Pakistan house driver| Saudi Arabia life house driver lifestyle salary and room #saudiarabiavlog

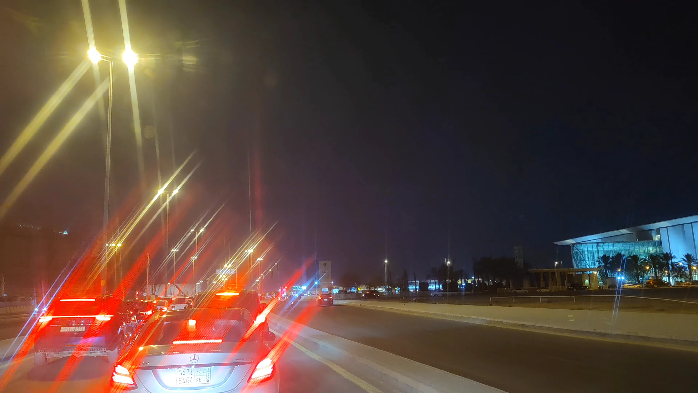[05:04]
क्या खतरनाक सिग्नल है आप लोगों को आगे बताता हूं रुको जो कोई भी आना चाहरा देख लो येलो लाइन पे जो उससे पहले ही राइड गया देख लो उपर एक क्यामरा गया यहां पे देखो राइट नहीं जा सकते लेफ नहीं जा सकते बस सीधा जा सकते यह